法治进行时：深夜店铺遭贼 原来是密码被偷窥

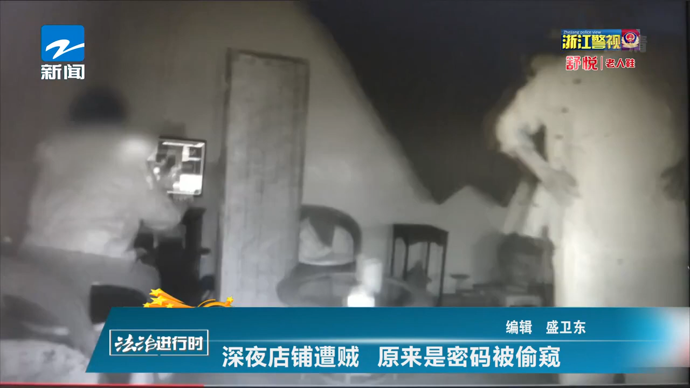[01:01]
现在案发当天凌晨有一名年轻男子曾进入过这家店并且在里面翻箱倒柜盗走了店主放在店里的一些贵重物品